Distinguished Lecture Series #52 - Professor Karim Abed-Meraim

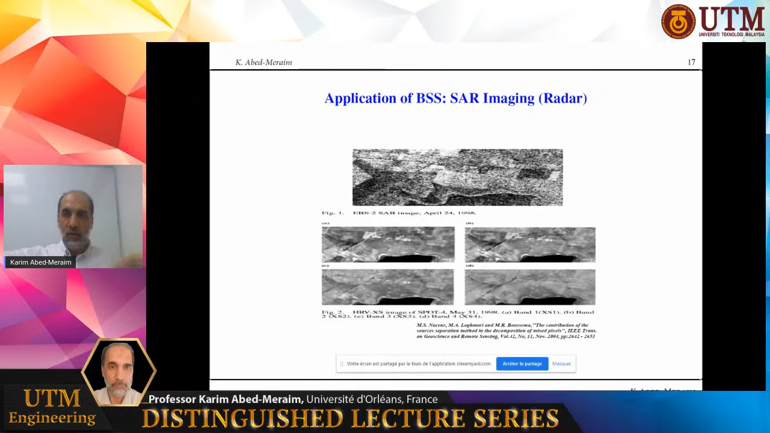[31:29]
Somehow, it's a kind of super resolution. Somehow, in one pixel, which represents a large region, one pixel represents a large region, we zoom inside and we decompose the content of this region.